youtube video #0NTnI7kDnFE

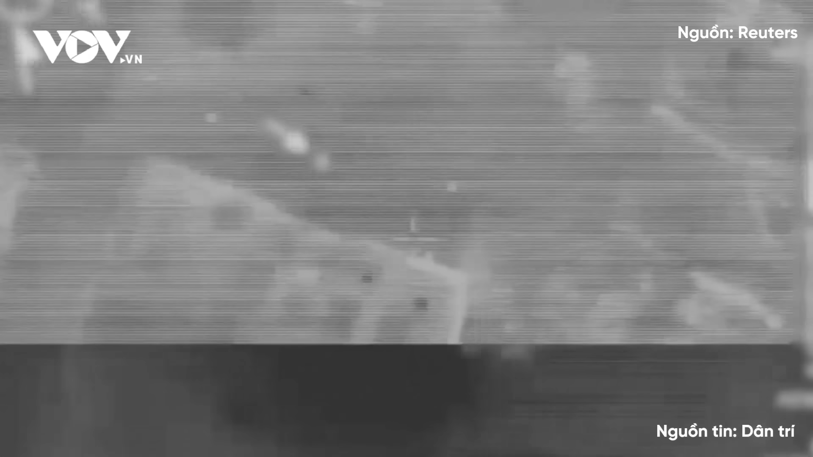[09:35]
Mà dù hình ảnh có độ phân giải thấp nhưng cũng hiển thị dấu vết của các xe bọc thép
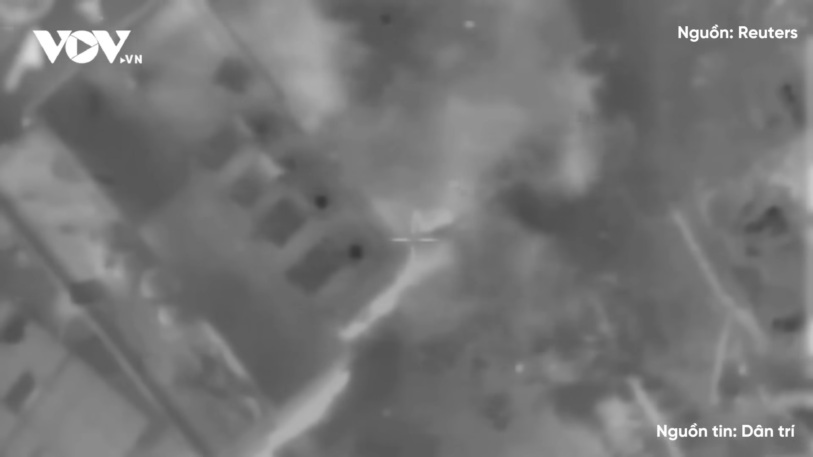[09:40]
hàng nặng chạy ngang qua dài Gaza Phía nam trung tâm đô thị gần đến bờ biển Các video
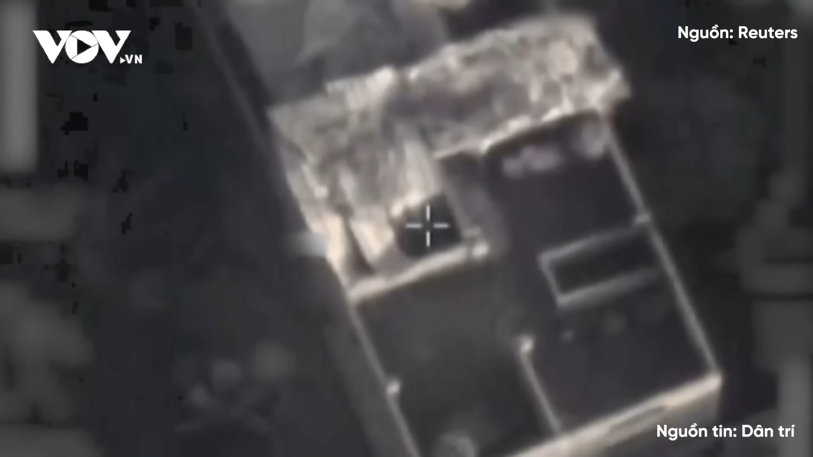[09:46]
cho thấy cuộc tiến công